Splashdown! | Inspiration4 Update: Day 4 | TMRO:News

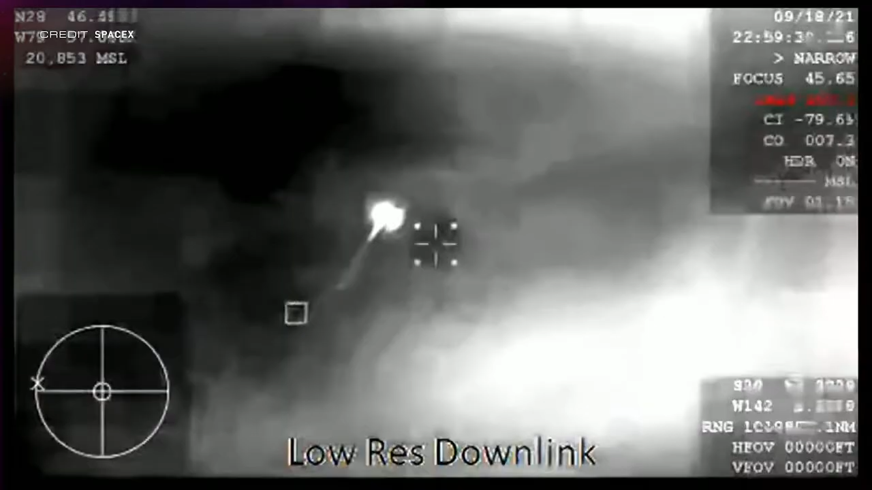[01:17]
Just before the blackout period was set to end the capsule became visible to thermal
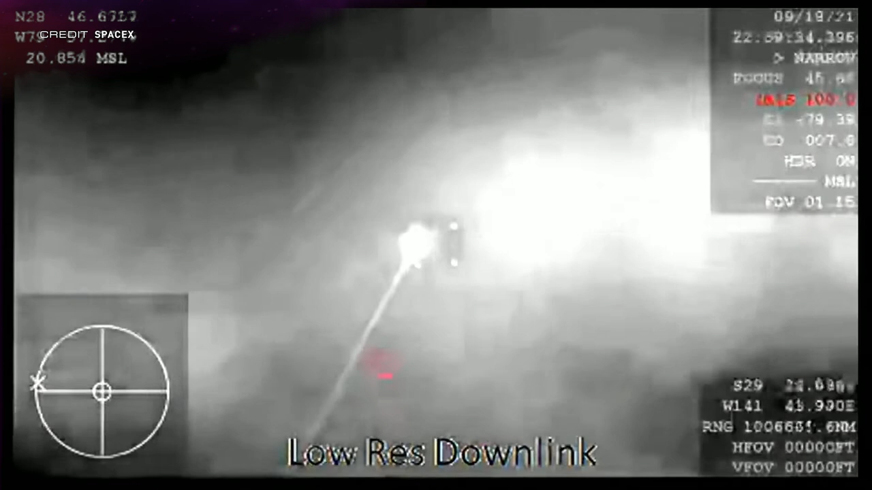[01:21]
imaging cameras as it streaked above the Florida skies.